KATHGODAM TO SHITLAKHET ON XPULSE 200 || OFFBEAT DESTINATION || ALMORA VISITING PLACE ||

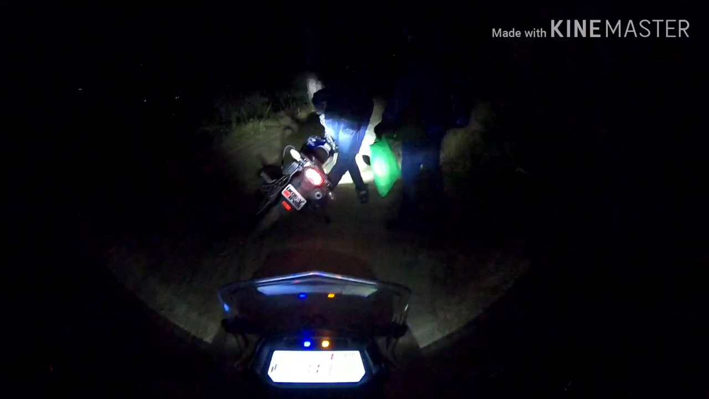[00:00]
ये देखो दोनों भाई हमारे नीचे गिर गए, अब बाइक उठा रहे हैं। कतई ऑफ रोड है, देखो ये पूरा यहाँ पर रपट गया पूरा ऐसे।
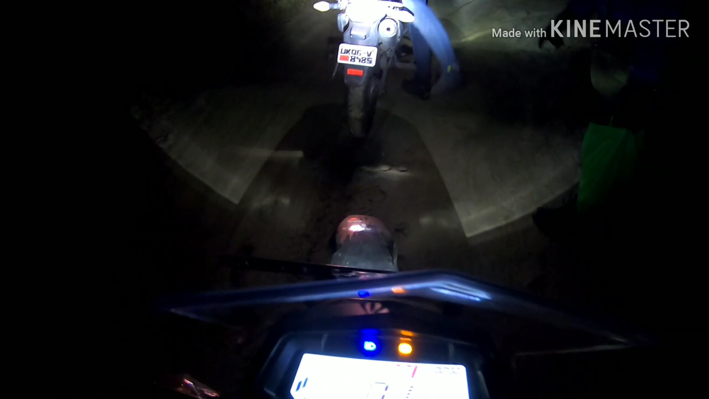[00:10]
और जो पांडे जिस स्टाइल में गिरा ना भाई साहब, सीधे रोड के किनारे।
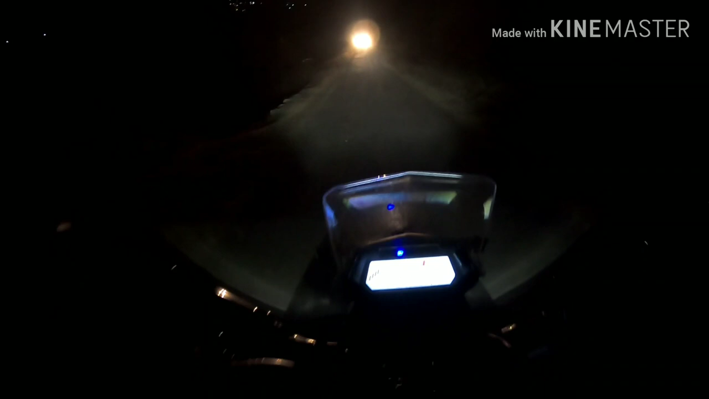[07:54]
अब पता नहीं कितनी कच्ची मिलेगी, ये भी कच्ची टाइप की लग रही है मेरे को, एक रूप में गाड़ियाँ तो आ रही है रास्ते में, लेकिन ये रास्ता बड़ा खतरनाक है, सिग्नल रोड है पूरी की पूरी,